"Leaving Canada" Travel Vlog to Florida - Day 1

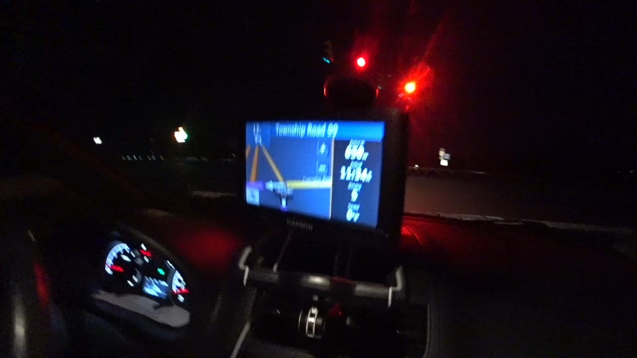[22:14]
Township Road 99, and we arrive in 650 meters, and we are tired.
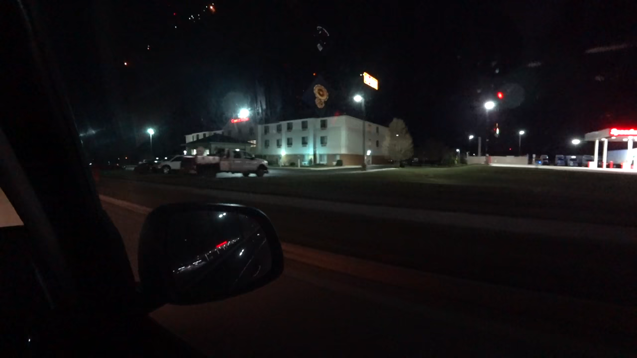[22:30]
Now I remember, it was the Comfort Suites Hotel. Just park in the thingy. Just park anywhere.